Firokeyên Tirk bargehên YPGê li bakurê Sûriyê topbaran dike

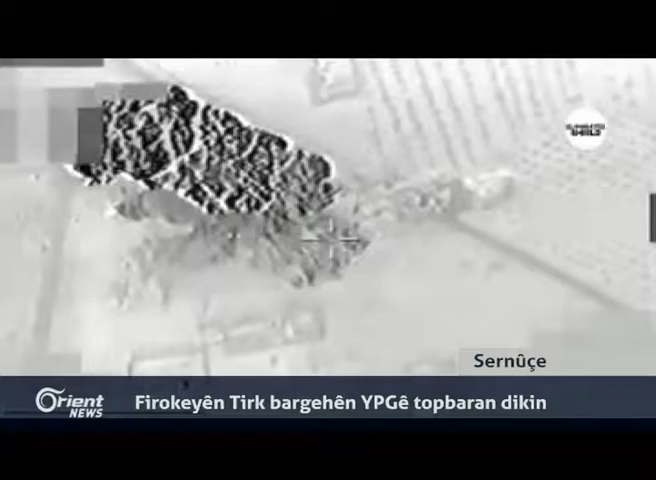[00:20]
Le Bakurî Helebê firokeyên Tirk bargehên YPG toparan dikin û Hêza Sûriya Demokratîk sê deverên nû ji Daişê rizgar dikin.
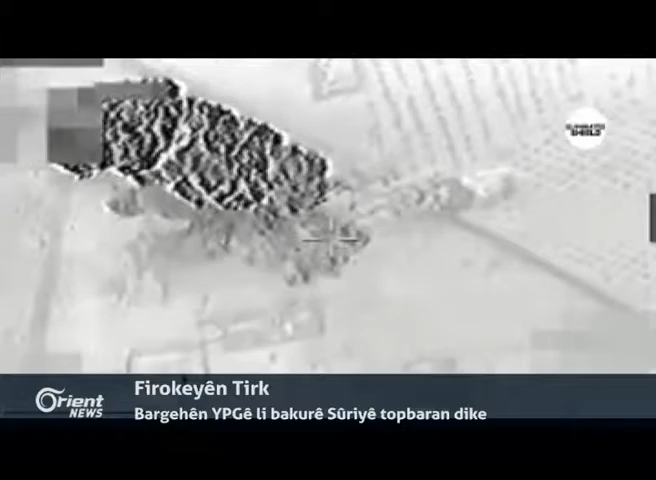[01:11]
15 چپر و بارگهن یپگه ین لباکوری سوریه توپاران کرن. جهیل خوابا ارتش ترکیه راگیهان که بالفرین وان ایریشی 15 خالن یپگه و
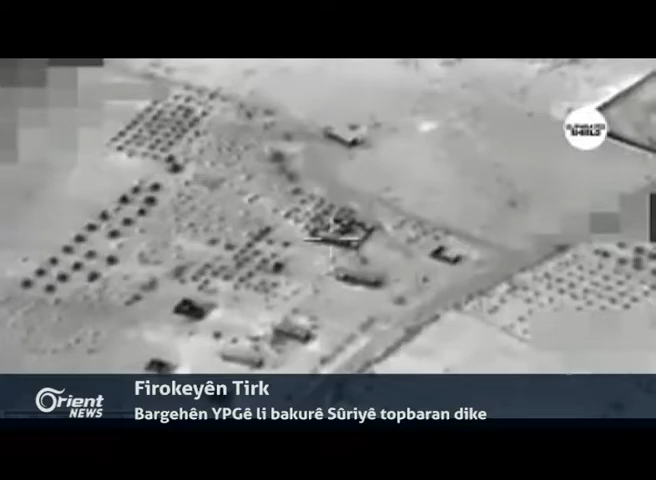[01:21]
50 خالن داعشه لی سوریه ارماش کرنه. بیکو تا آگاهی در باری زیانان وردیار کرن.